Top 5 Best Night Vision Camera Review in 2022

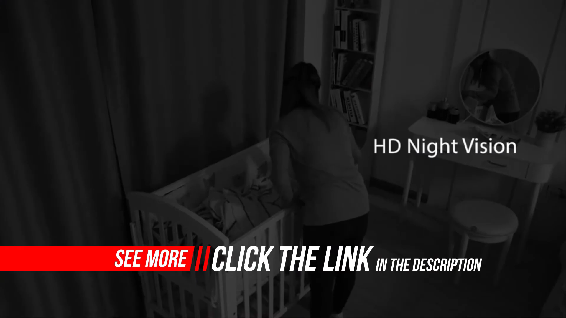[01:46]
With pan, tilt and zoom function via NetView App, NetView Indoor Security Camera provides you with a 360 degrees panoramic view of every corner of your home, house.